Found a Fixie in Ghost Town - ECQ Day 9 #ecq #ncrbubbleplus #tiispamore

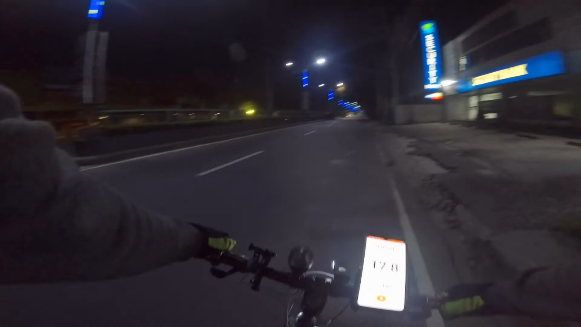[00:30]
I know now that they are open 24 hours, so that's good. So dito na tayo dadaan sa kabilang side, pabalik doon. There are still some motorists. Nasa kalsada pa rin. They seem not to be, ano, pero possibly na, yun nga, panggabing work, pagbiyahe.
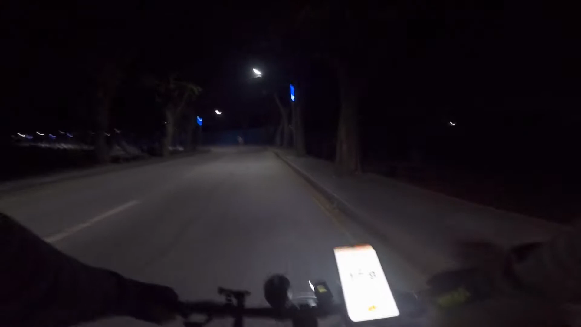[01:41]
Oh, mukhang bigatin yung kanya, ano. Seriously? Dim pre. Hindi, wala. Saan ka ba galing yan? Tama ako. Saan ka pa uwi yan? Sa bonita po.
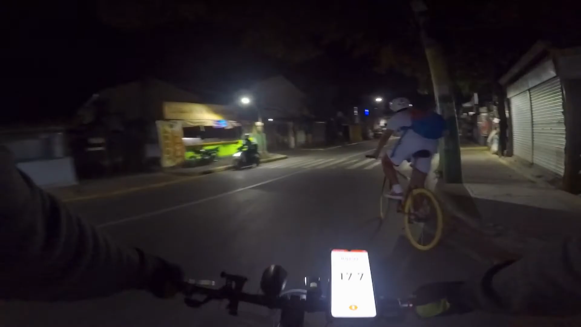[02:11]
Ay, pababa rin ako eh. Fixie ba yan? Ayos. Sarap na, ghost town, no? Solong-solo mo eh. Parang pelikula eh. Bala ko bukas mag ano, 100 kilometers pa ikot-ikot lang. Dito? Hindi, dun sa Sierra Nevada. Magandang ano dun eh. Maluwag ang ikutan doon eh. Pwede kang maglap. Tapos makunat-kunat din yung ano, yung isang parte doon ng kalsada. Para kang umaahon pero patag.
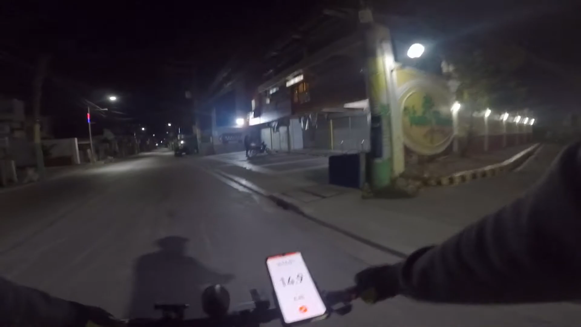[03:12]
You too. Eh, nandiyan ka na eh. Thank you. Alright, may nakikasabay tayong fixie-fixie.
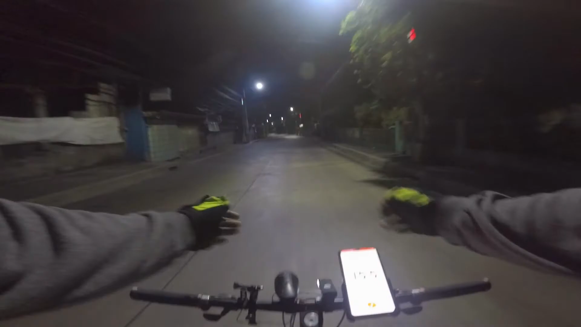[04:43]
Yung kanyang ano dito. Pagkakapedal. That's one thing na I've noticed kaagad. Uy, grabe, buti yun ah. Sure, you know, pick a U-turn. tabi yung bote. Bote ng gin. Nasa medyo gilid-gilid. So, merong motor or bisikleta, di mapansin yun. GG.
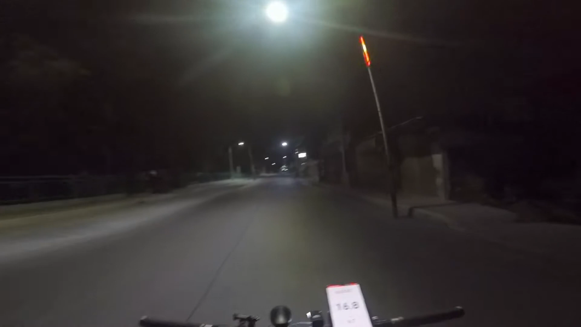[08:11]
May mga dugis-dugis din pala rito pag ano eh. Ayan, pero mukha namang hindi sila hostile.